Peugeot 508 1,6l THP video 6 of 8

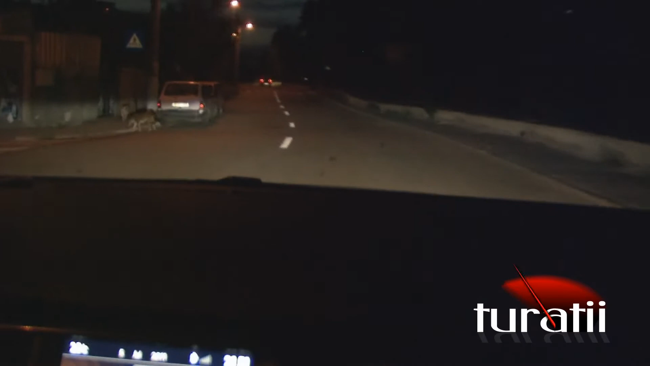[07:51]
farurile direcționale își intră și ele în rol. Sper că se văd. Funcționează foarte bine. Reacționează la cel mai mic impuls al volanului.